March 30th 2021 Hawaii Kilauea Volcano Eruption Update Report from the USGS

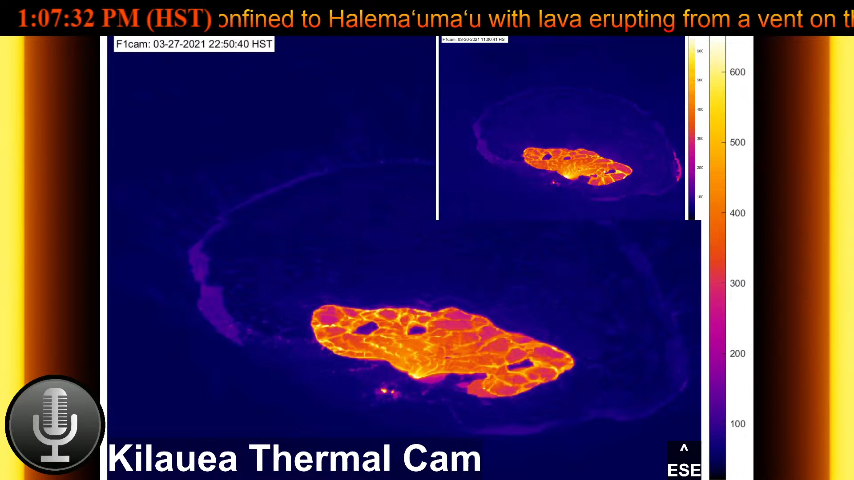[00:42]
by a continuous laser rangefinder on the active western portion of the lake.
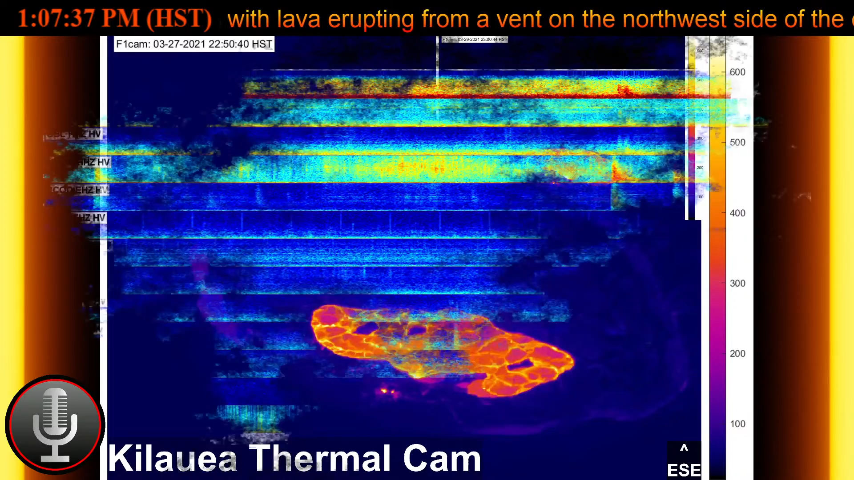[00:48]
Stagnant and solidified lava crusts cover the eastern portion of the lava lake and is slowly growing westward.